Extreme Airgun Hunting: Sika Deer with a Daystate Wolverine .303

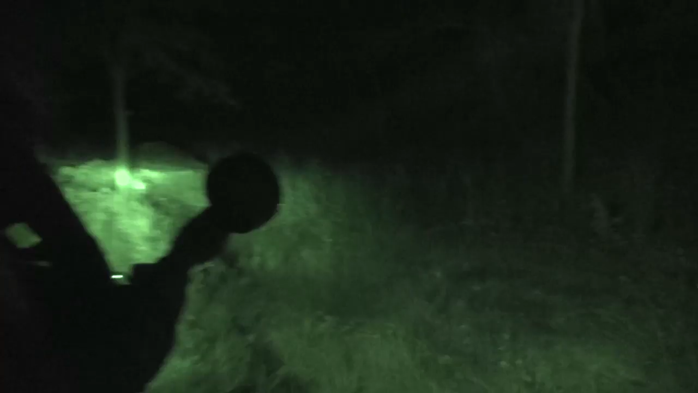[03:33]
We're out in the dead of night looking for a Sika doe for meat. There's plenty of Sika here on this ranch, although they kind of snuck in unnoticed during the recent floods.
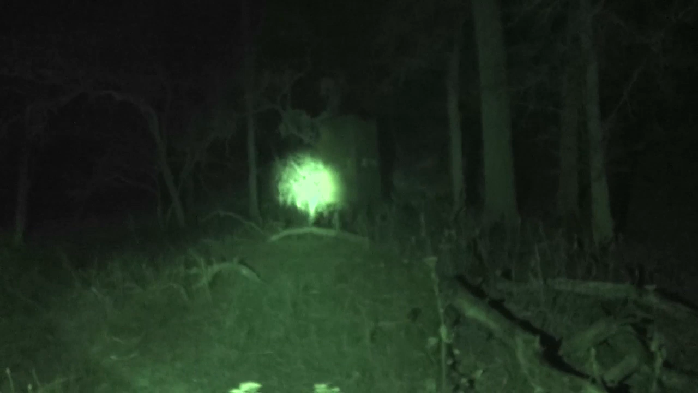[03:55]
And what better way to test the Wolverine than here in the field.
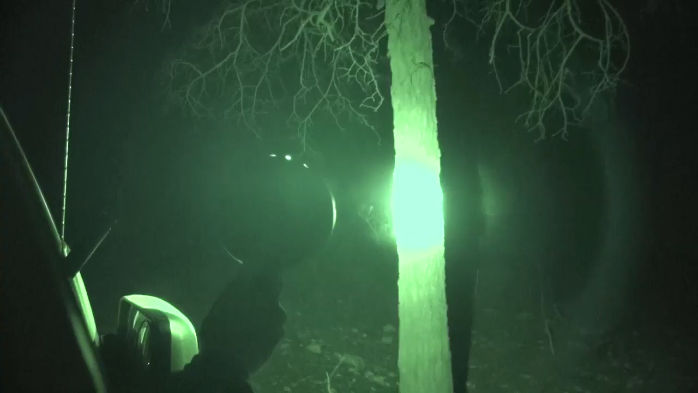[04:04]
After a little searching, we find the Sika.
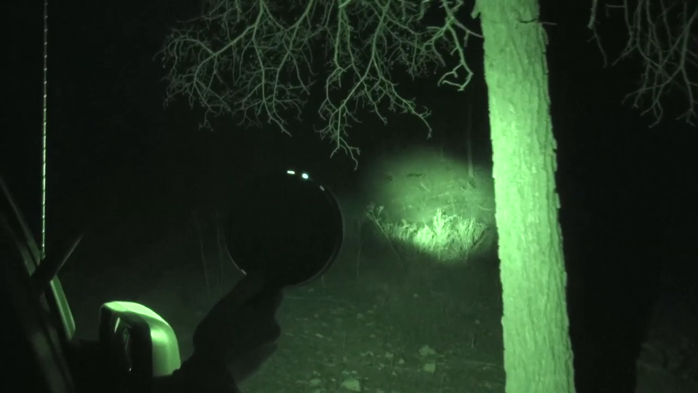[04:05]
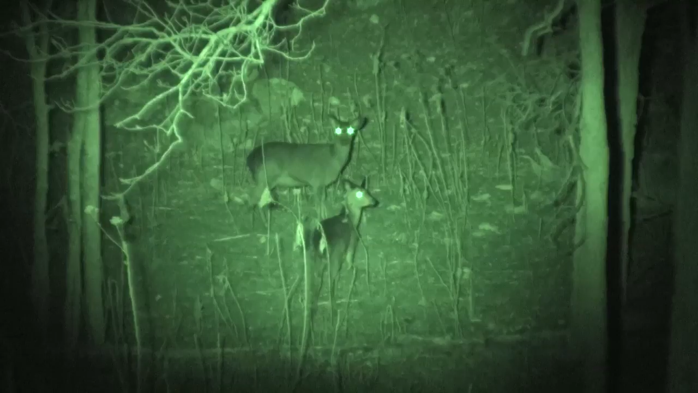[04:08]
At first they seem unfazed by the lamp,
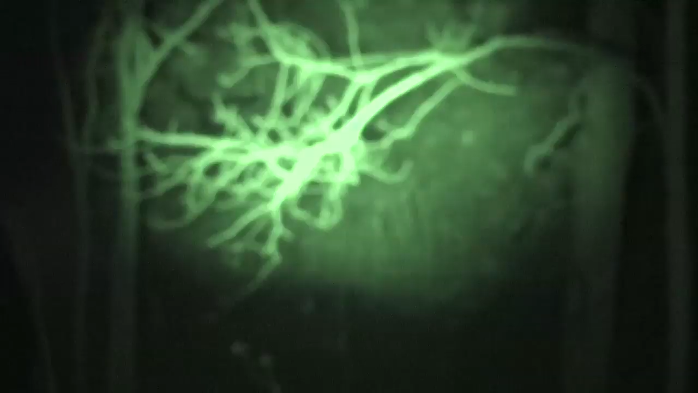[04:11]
but it isn't long before they decide something's up and head into the thick stuff.
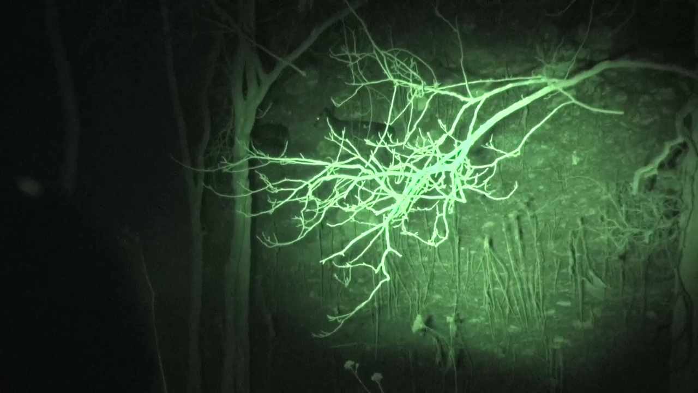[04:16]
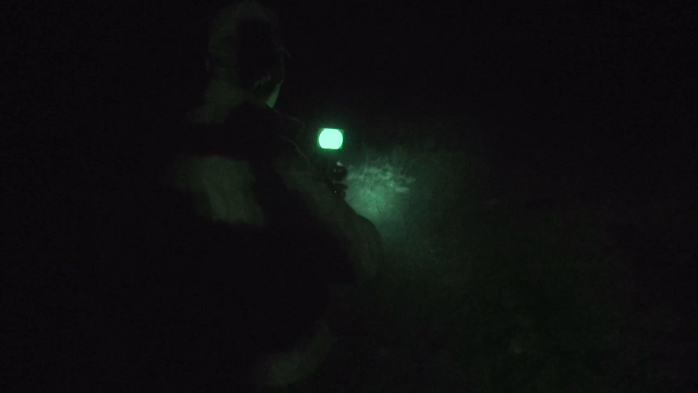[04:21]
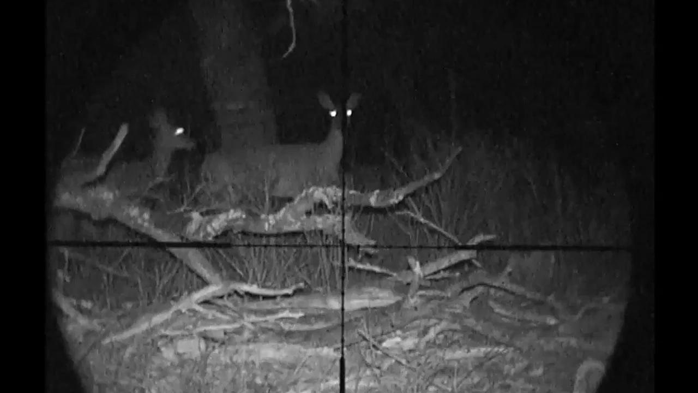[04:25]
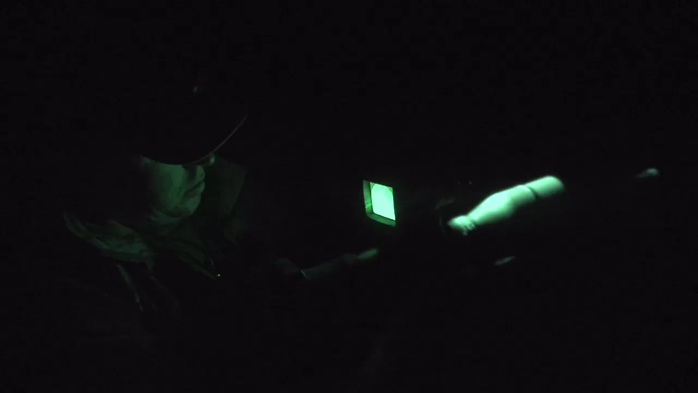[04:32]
There's no way I'm taking a shot and risking a deflection. So I bide my time.
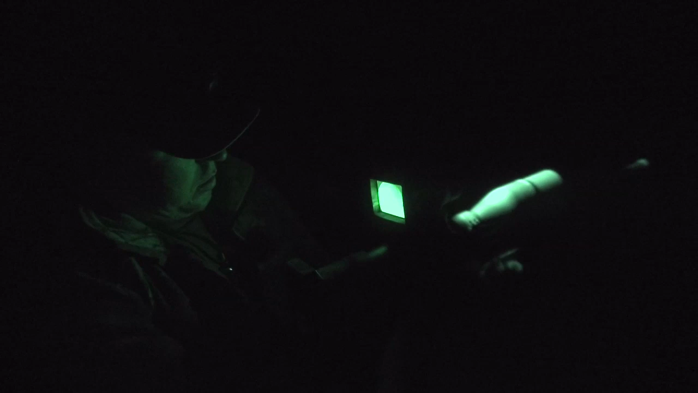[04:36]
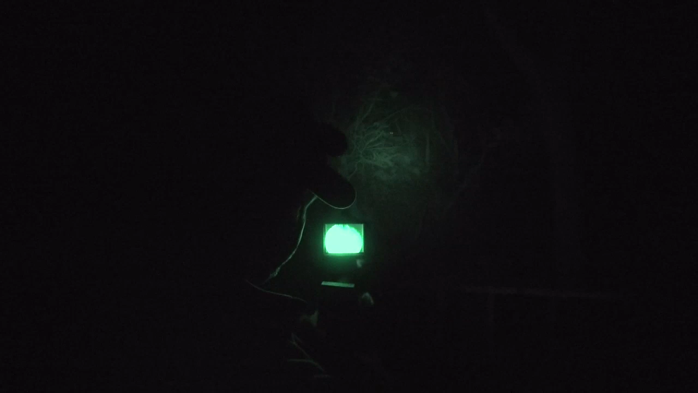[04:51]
Two eyes shine brightly in the distance, but there's plenty of foliage between me and her, which is causing a problem.
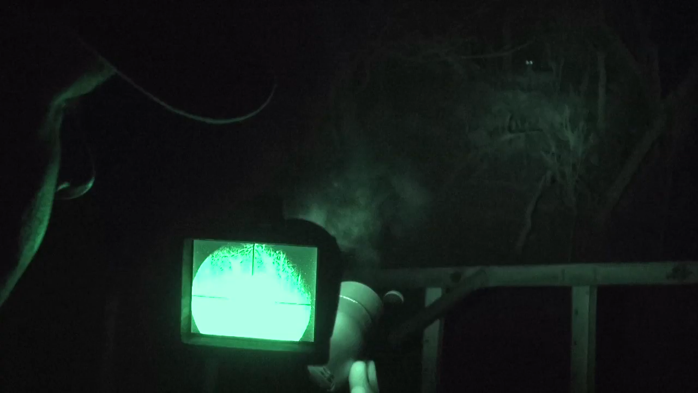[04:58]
And you can see these Sika deer are slightly bigger on the body than the black buck,
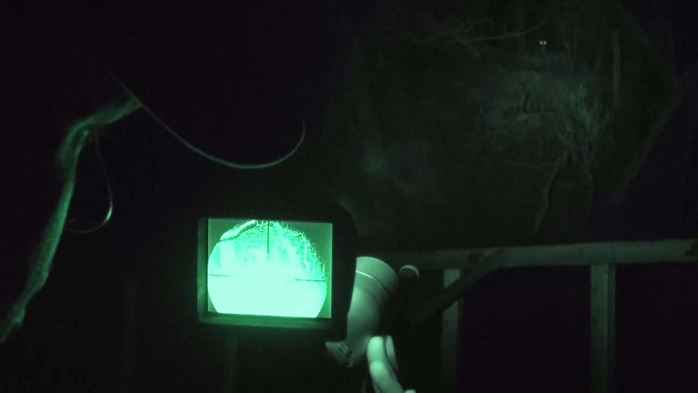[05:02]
but they're small on the fallow. There's no way I can do. This is the great thing about shooting with night vision. I'm not entirely sure where they are. You should be able to see just there, right in front of the Heartlong area now. Where my crosshairs are. There's a branch sticking up. The very last thing I need to be doing is taking a shot through that.
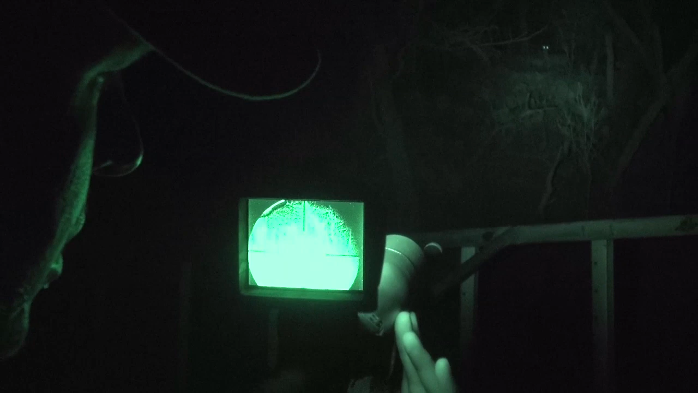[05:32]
That could have a ricochet. End up in the brisket. Or worse still. End up in the gut.
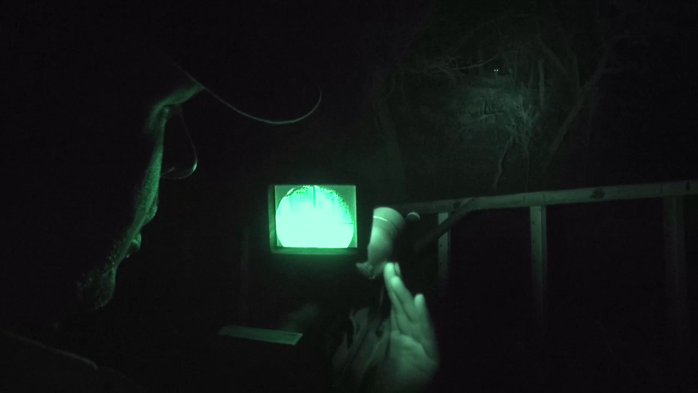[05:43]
See, I don't think she could have picked a spot to stand with any better form of cover than that. I'm hoping what she's going to do in a second is just turn. Give me an opportunity. There she goes.
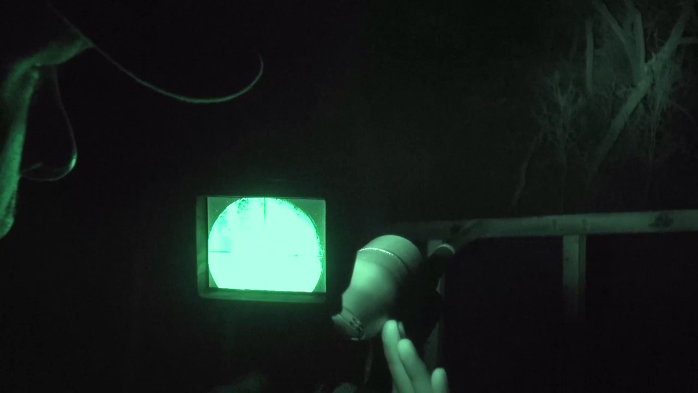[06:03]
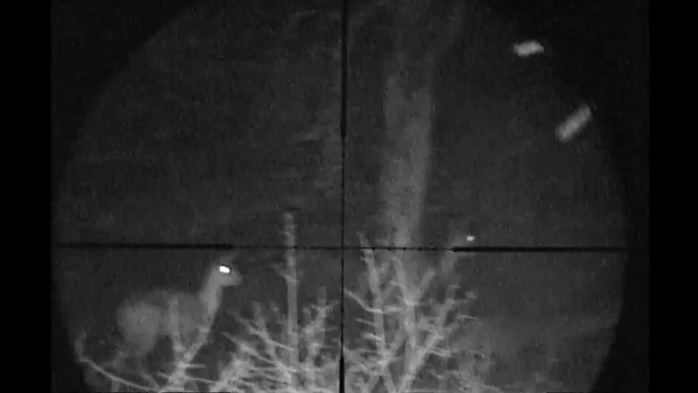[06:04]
Before I can get locked onto her, she makes a dash for it. And so does a friend.
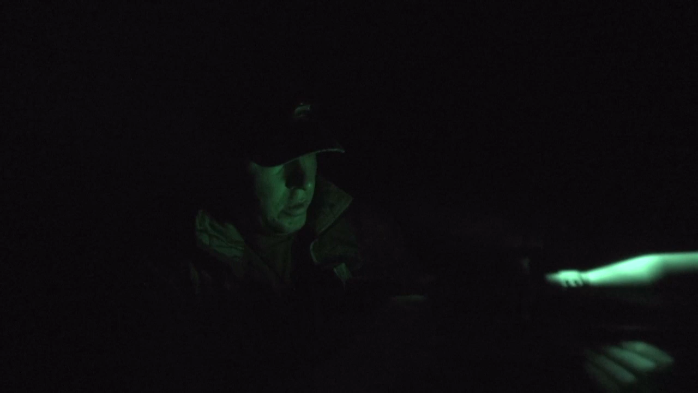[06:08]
I decide to wait in case any more sea can move across that clearing at the top of the bank. But there's a doe even closer than that.
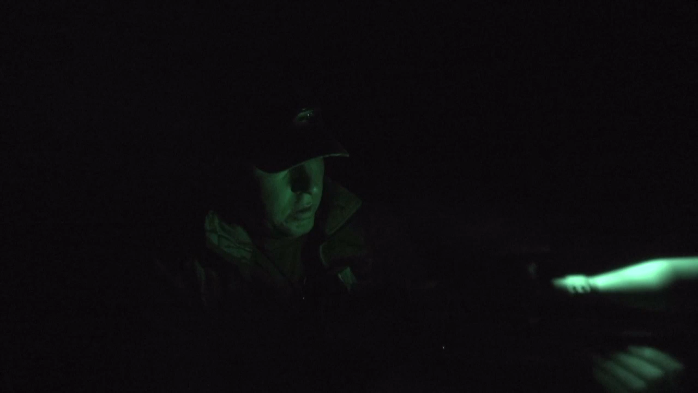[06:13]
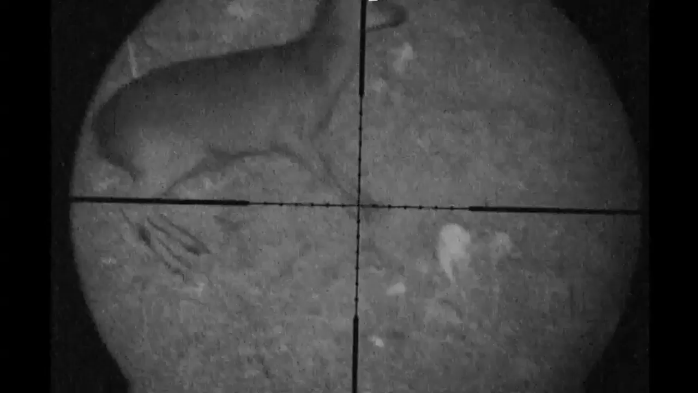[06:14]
Moving across the bottom of the bank, she's in the open.
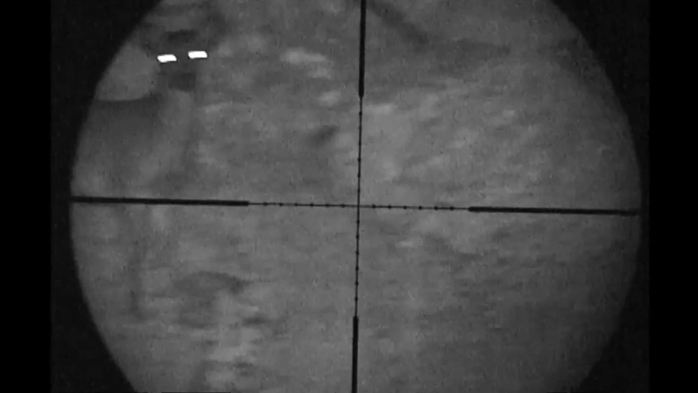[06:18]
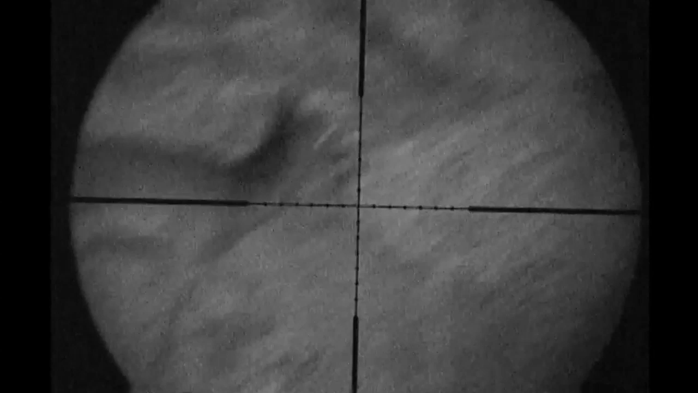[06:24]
She looks a little skittish and stands broadside in perfect position. I steady myself for the shot. Pick my spot.
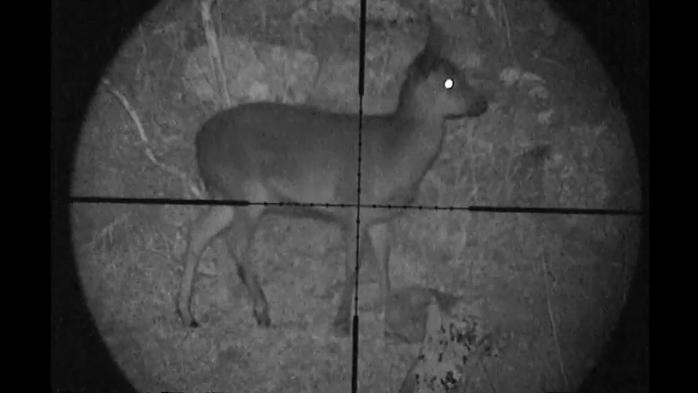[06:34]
Place my finger gently on the trigger. But something spooks her and she's off again. She's moving, she's moving. I follow her as she bounces through the brush, always in cover. Then she slows, right out in the open and broadside once again.